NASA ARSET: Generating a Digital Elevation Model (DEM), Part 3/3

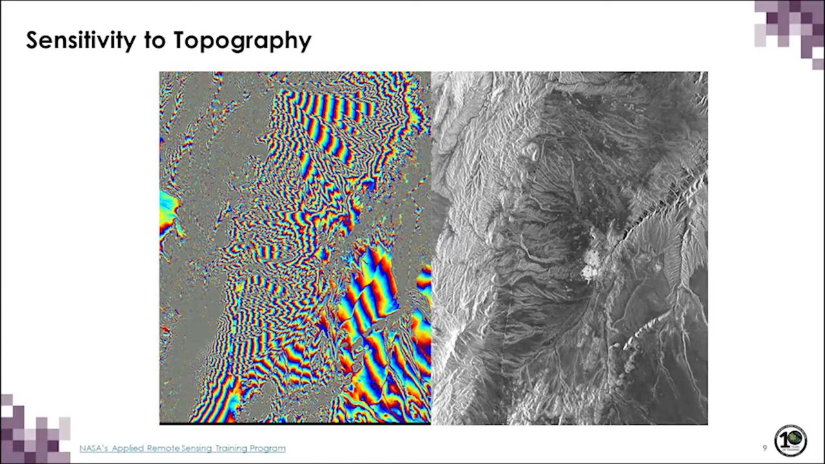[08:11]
Interferograms are characterized by having what looks like contour lines. And these lines, these fringes, relate to the topography of the surface.
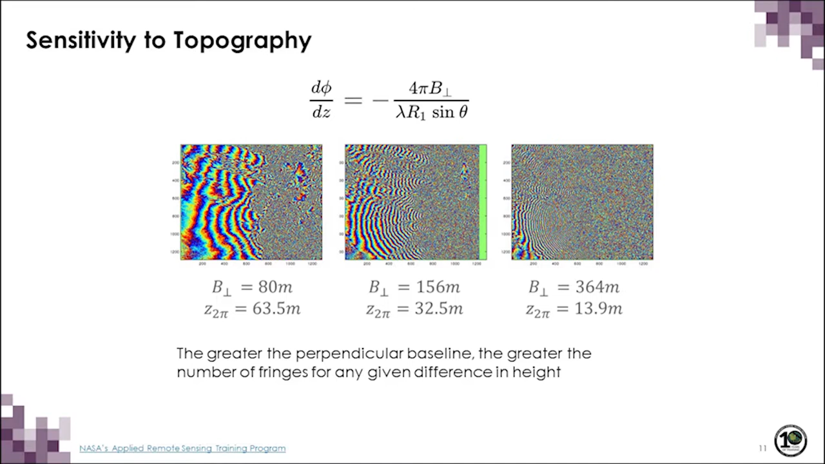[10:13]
This happens because as the perpendicular baseline increases, the coherence decreases. Further ahead, there will be a discussion on coherence.
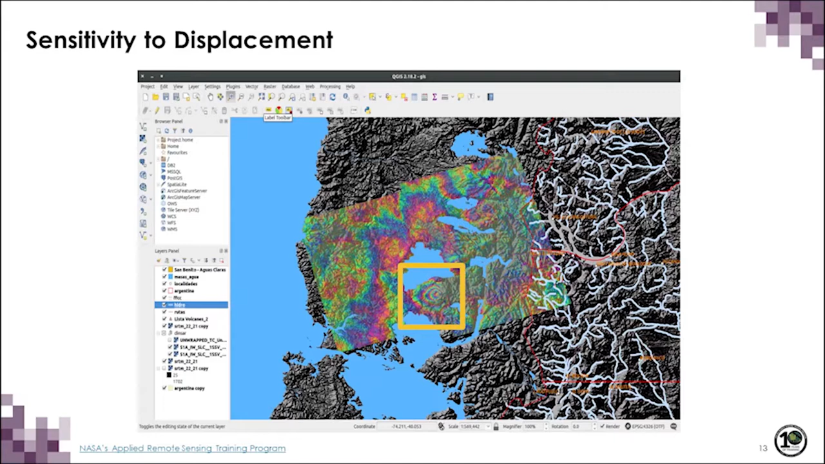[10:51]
This volcano started erupting in 2015 and the surface surface displacement of the volcano was measured to be around 13 centimeters. In order to be sensitive to displacement,
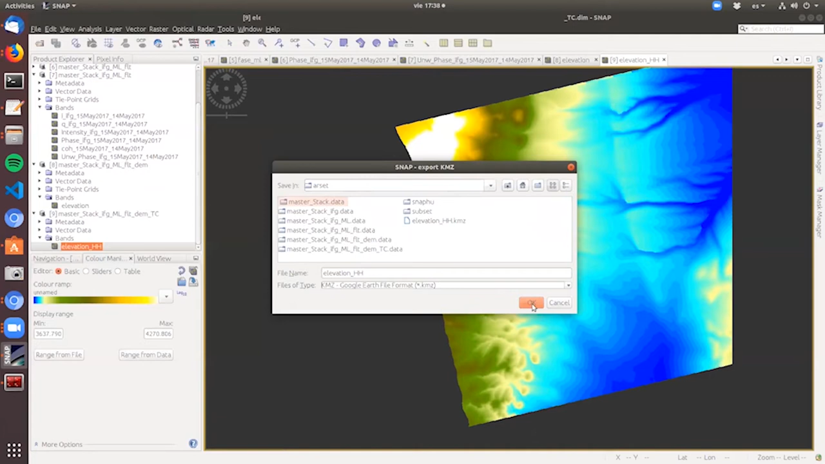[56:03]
And now you can export this image into Google Earth by right clicking over your image and selecting export as Google Earth KMZ. Here I selected the directory where I've been working.